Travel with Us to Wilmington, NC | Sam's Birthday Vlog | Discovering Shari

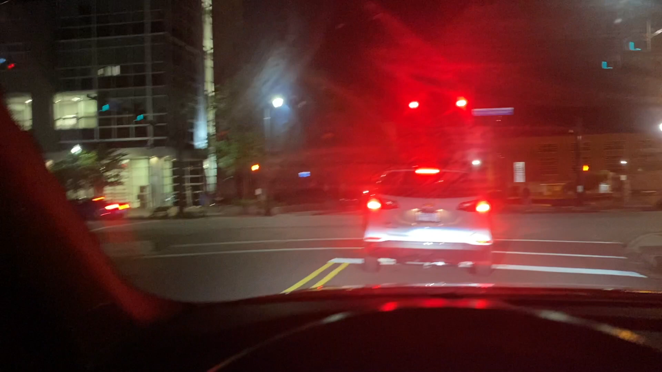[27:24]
So we don't see people out here, but the police is out there. Yeah, they started see some rioting.